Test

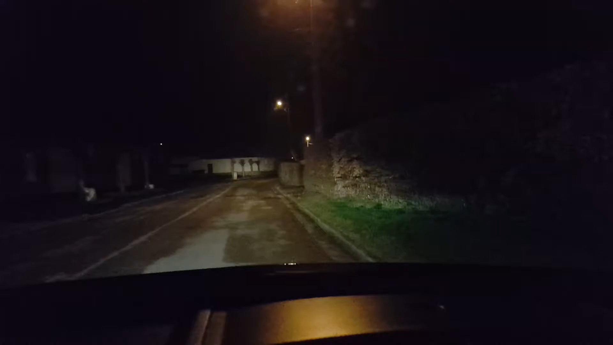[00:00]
alors bonjour à tous nous voilà donc à morlancourt pour vous montrer les lieux donc du rallye thon d'albert 2017 alors là voilà
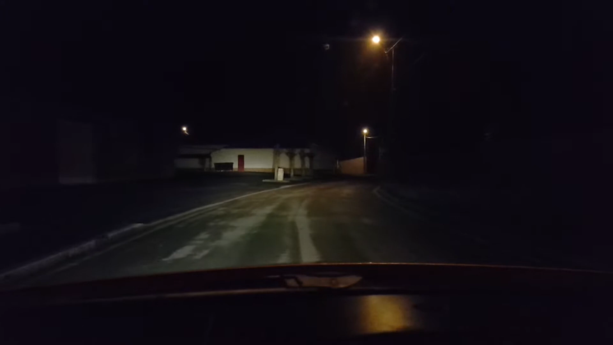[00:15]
la salle des fêtes où va être basé le rallye thon donc sur la droite
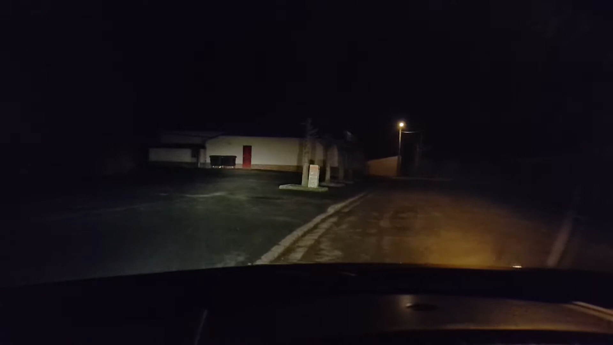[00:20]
ça sera le retour donc pour partir vers la spéciale et peut-être un petit peu l'assistance là sur la porte rouge ça sera les personnes qui descendent ce qui sortiront d'ici pour monter dans les voitures pour faire les baptêmes donc ils seront installés là ici
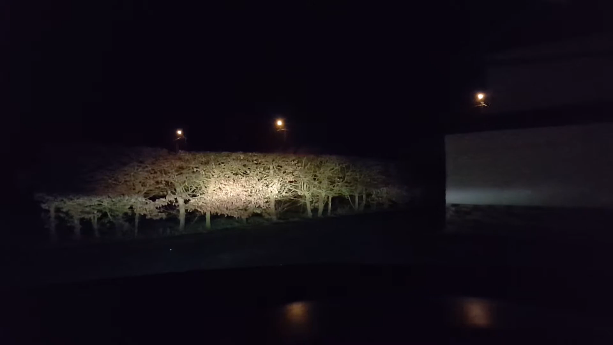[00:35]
là sur la partie gauche derrière il y aura l'accès pour l'assistance comme ça l'assistance sera juste à côté de la salle des fêtes on va les voir de plus près
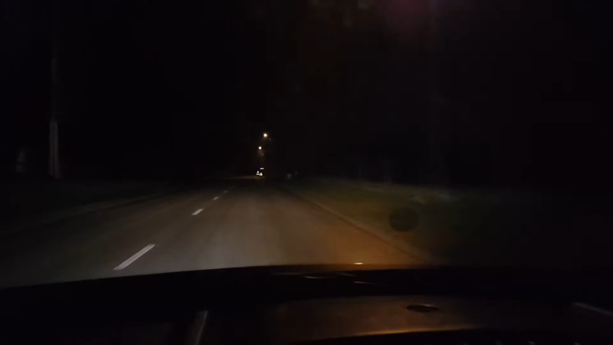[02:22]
Sous-titrage ST' 501 Voilà, l'accès au départ se fait ici
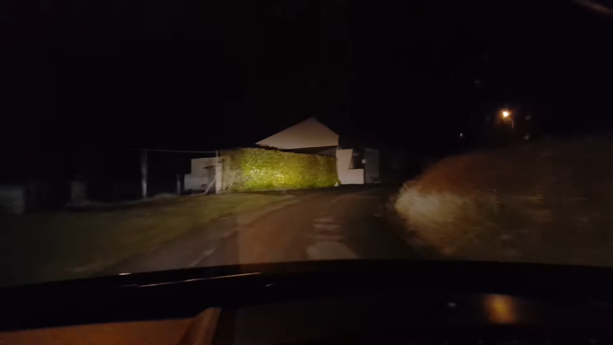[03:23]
Déjà un beau petit enchaînement Donc les habitations sont prévenues Et donc là on arrive sur la première épingle Une épingle droite Avec la zone spectateur qui sera là juste en face
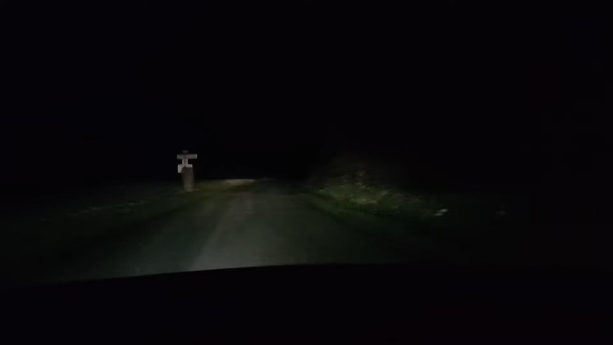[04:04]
Là on va voir un changement de direction Là ici, avec la deuxième zone spectateur en face On va voir un changement de direction On va voir un changement de direction On va